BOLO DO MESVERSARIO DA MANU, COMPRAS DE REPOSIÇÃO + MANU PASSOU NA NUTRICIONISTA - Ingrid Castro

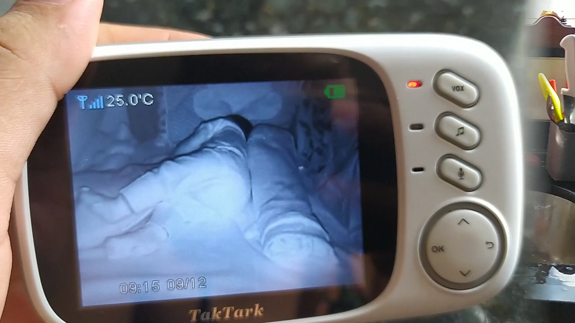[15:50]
Pronto, gente. Falei que era sono. Mano, ó. 9, 15. Mano tá tirando o primeiro cochilinho.